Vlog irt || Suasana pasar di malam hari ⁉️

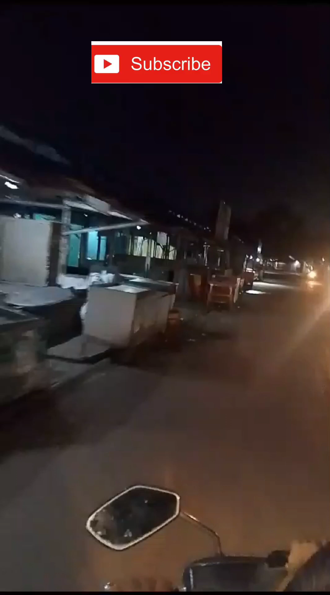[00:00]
suasana pasar di malam hari assalamualaikum warahmatullahi wabarakatuh ini suasana pasar keranggot di malam hari teman-teman ya